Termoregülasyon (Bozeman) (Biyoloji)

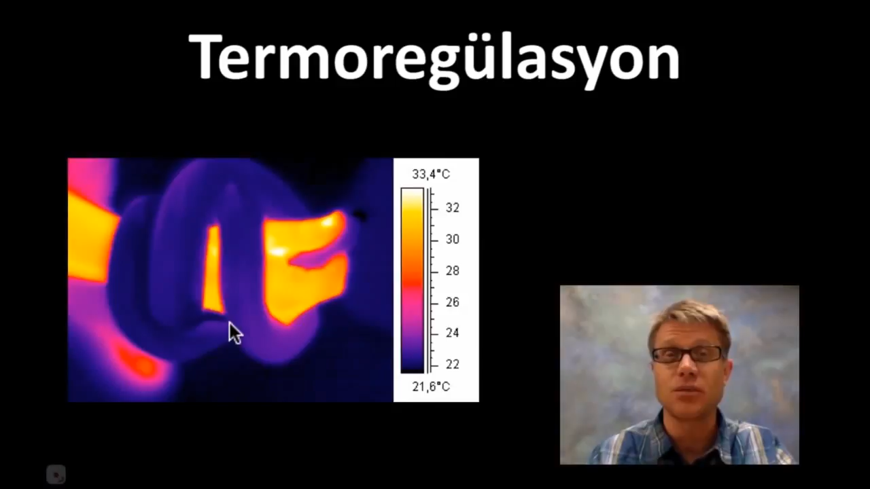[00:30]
On screen: scale top 33.4°C, scale bottom 21.6°C
Sağdaki derece bize ısıyı gösteriyor. Bizim vücut sıcaklığımız 37 Celsius civarındadır. Peki, yılanın sıcaklığı ne kadar? Yılanın sıcaklığı da oda sıcaklığı kadar. Çünkü yılanlar soğukkanlı hayvanlardır. Ama oraya geçmeden önce gelin ısı hakkında konuşalım.